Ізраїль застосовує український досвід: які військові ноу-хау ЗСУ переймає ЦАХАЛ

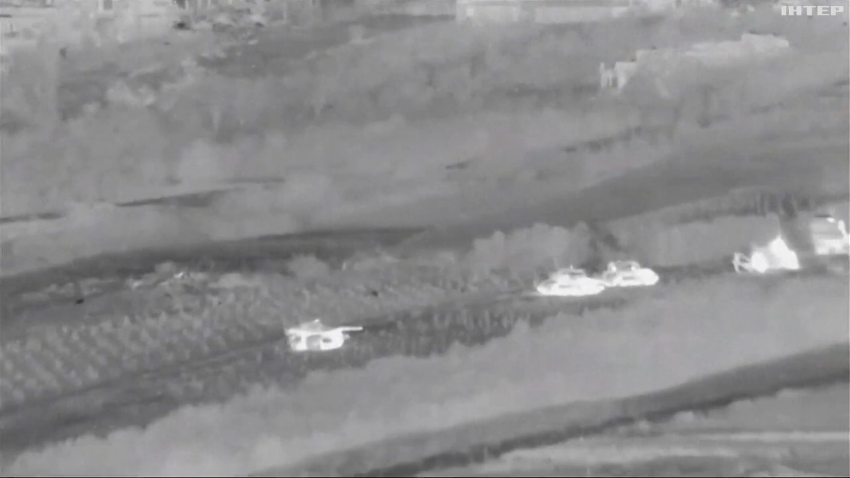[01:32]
Він дивиться вниз на ціль, він дивиться з боку, а також він може використовувати багато інших датчиків розвідки.
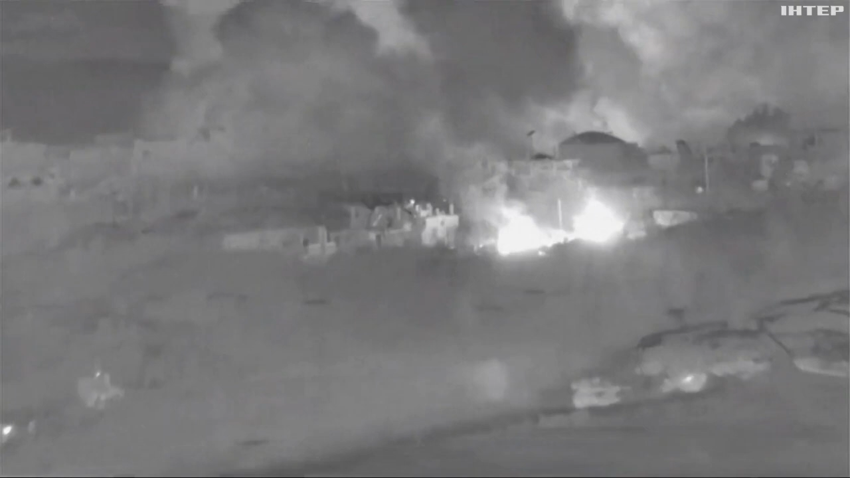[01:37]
Противнику це дуже ускладнює життя, бо якщо гурки танків дуже легко почути на відстані, то дрони – зовсім інша справа.